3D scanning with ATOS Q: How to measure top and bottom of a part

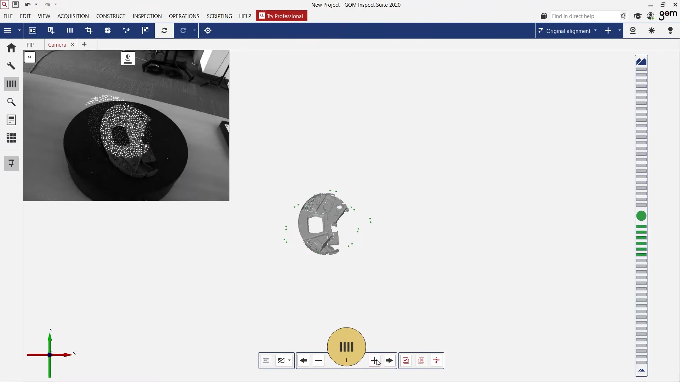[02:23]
The blue light that you see comes from a very sophisticated light source developed by GOM.